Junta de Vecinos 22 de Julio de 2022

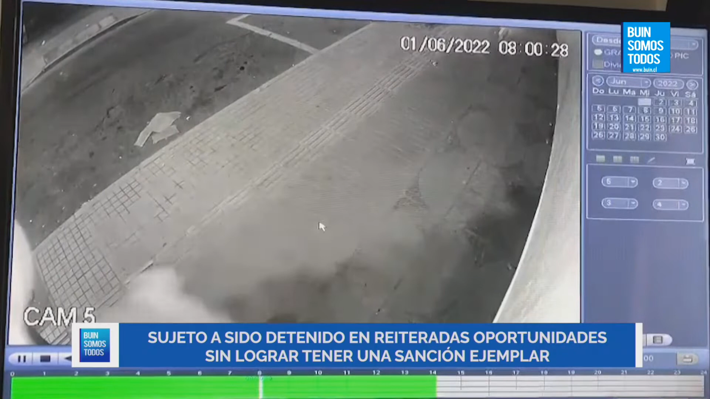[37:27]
Al igual que Tokio, Berlín y compañía, este antisocial que llamaremos Win lo usa para poder robar.
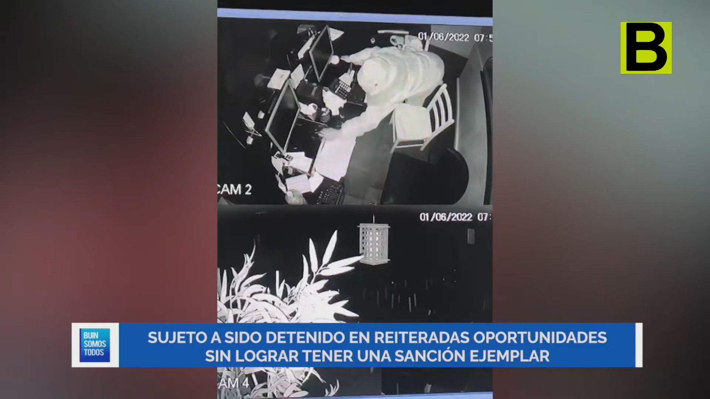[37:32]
En estos momentos veremos cómo el sujeto ingresa de manera reiterada a diferentes locales comerciales de la comuna sin ningún tipo de problemas, al igual que un gato trepa y escala por el frontis de algunos recintos comerciales.
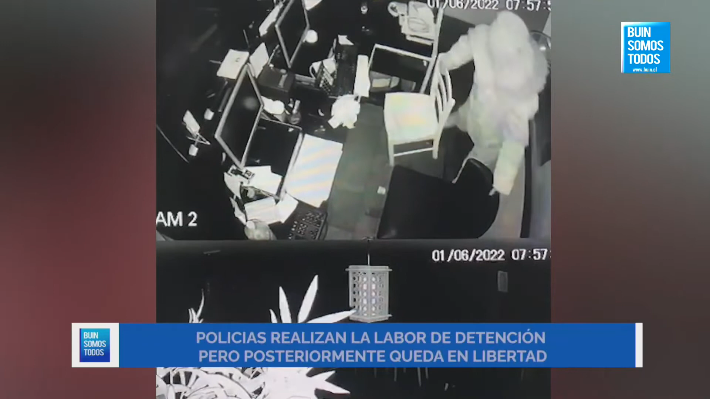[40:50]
Ese es su modo operandi, digamos. Él frecuentemente roba en lugares no habitados.